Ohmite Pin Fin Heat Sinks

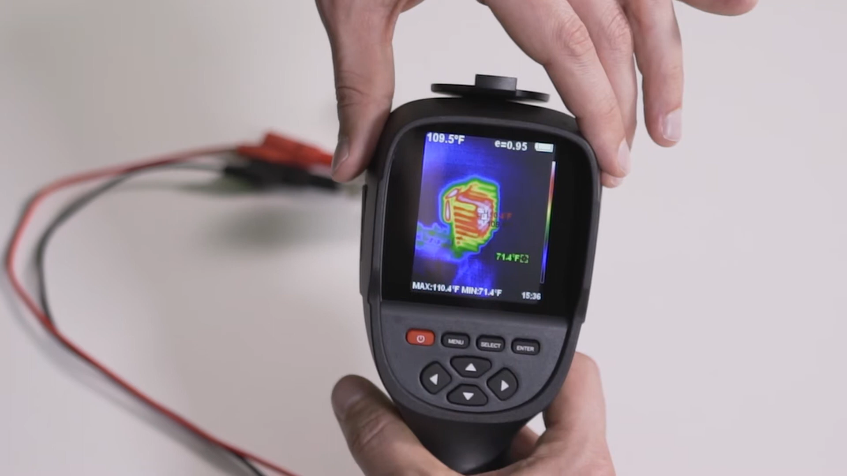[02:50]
On screen: spot 109.5°F, max 110.4°F, min 71.4°F
yet it's moving out across the whole structure so that it's increasing the surface area. So let's give this a couple more minutes, maybe another 10 minutes to let it come up to equilibrium so we can see how the temperature goes across.
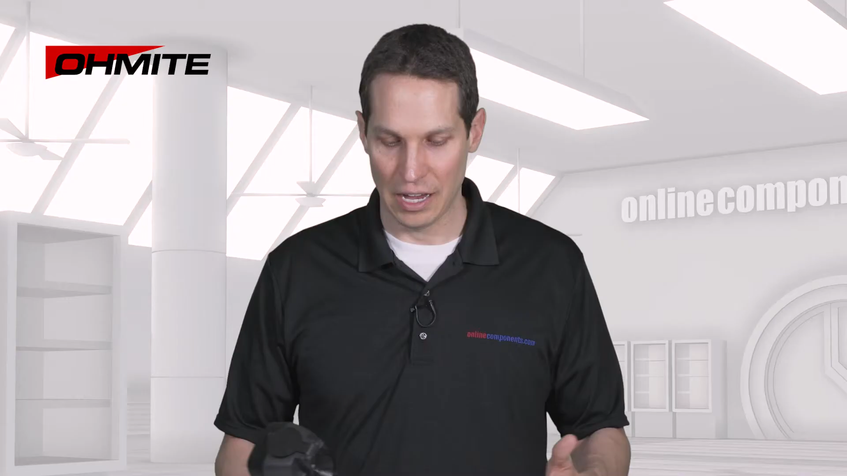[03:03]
And right now it's dissipating even in regular 8 watts, and we'll see what happens. So it's been a little bit over 10 minutes, and it has reached basically equilibrium right now. And you can see that the hottest spots are in the mid-140s,
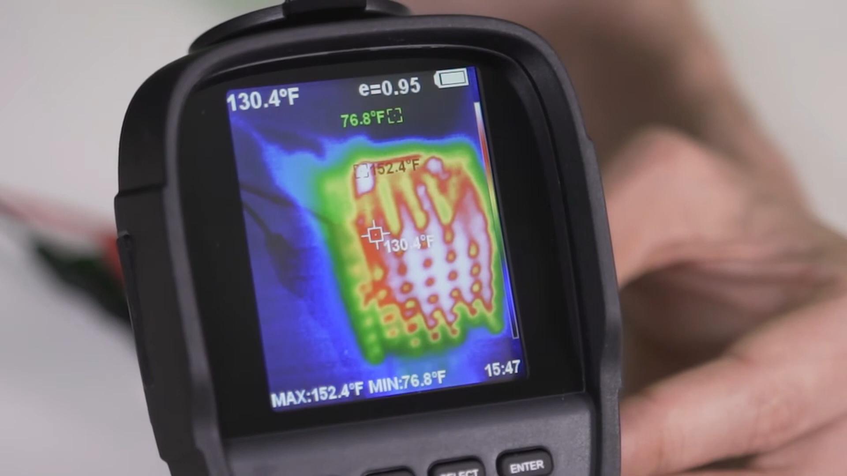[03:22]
On screen: spot 130.4°F, max 152.4°F, min 76.8°F
about 145, and as you look throughout the heatsink, it drops down and it gets down to about the mid-120s, but most of it is about 135 to 145 degrees Fahrenheit.
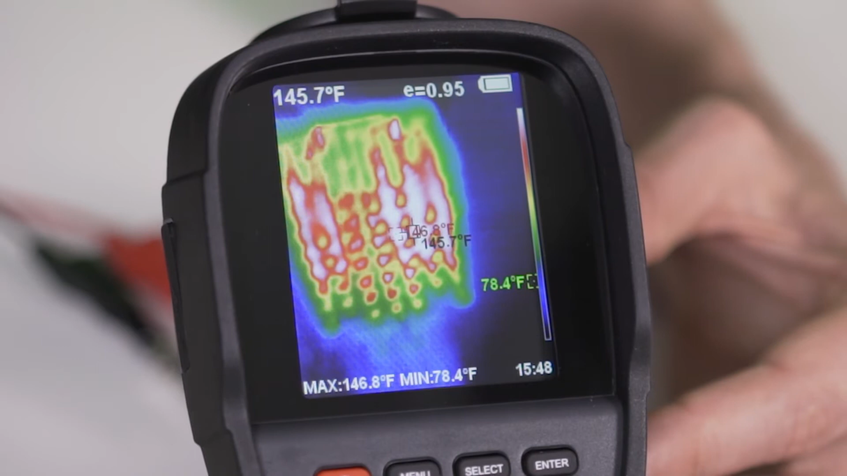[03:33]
On screen: spot 145.7°F, max 146.8°F, min 78.4°F
So this shows how it's taking the heat from the resistor and goes out into that one little specific place that the resistor is touching it and spreading it out, not only among the plate in the back, but also out on the pins.